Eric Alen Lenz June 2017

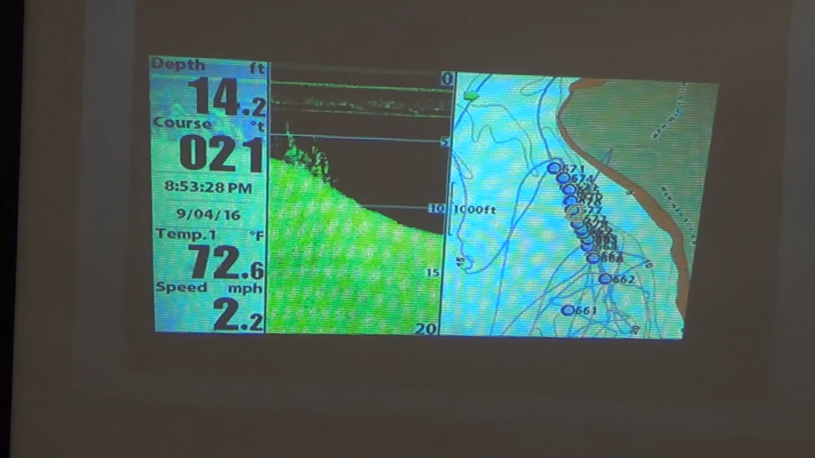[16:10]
On screen: depth 14.2 ft, water 72.6°F, speed 2.2 mph
6 foot, it dropped down into 14 feet. Every time I went over that ridge, what I ended up doing is dropping a pin. Throughout the day of giving boat rides and I was doing my research, I ended up mapping out this whole entire line. This is the shallow weed line adjacent to the deepest water in the whole entire lake. So I knew, well, when everybody's out jet skiing, water skiing, these fish are kind of hunkered down in this deeper water.
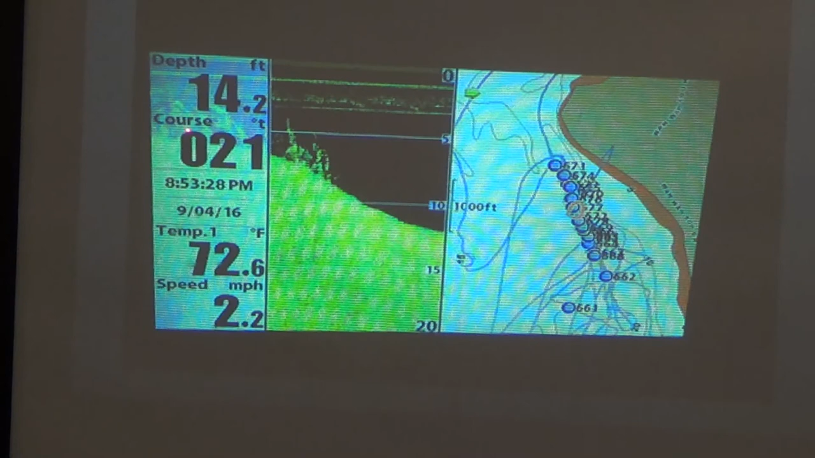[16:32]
On screen: depth 14.2 ft, water 72.6°F, speed 2.2 mph
But up on top of here, where it's super weedy, they're really slipping up. They're gonna start slipping up in there in the evening and start eating. Sure enough, they started to do that. We started getting into some fish. This is showing, you know, you can see the boat direction. This is me going from deeper water back into it. You can see how steep that is. And I don't know if that's a fish or if that's bait or what that is, but it's sitting right there. So we ended up going every evening.
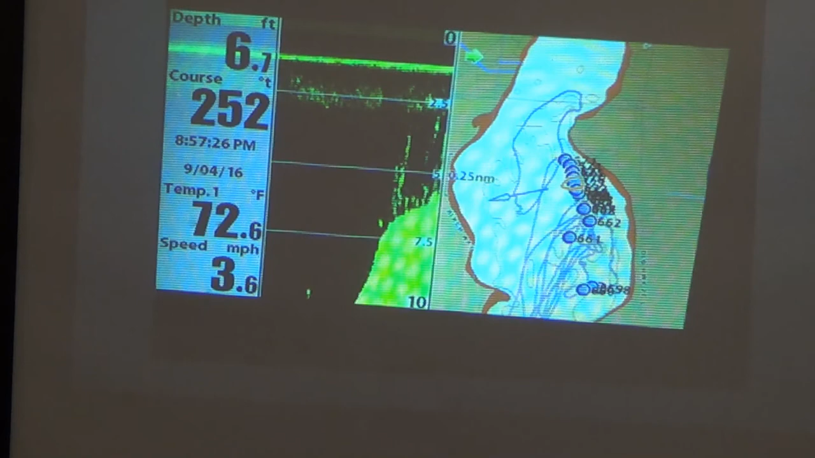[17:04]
On screen: depth 6.7 ft, water 72.6°F, speed 3.6 mph
We only had a few hours to fish, but it was the most effective thing that we could do in the short time that we had to fish. So what we ended up doing is setting up on the inside of this,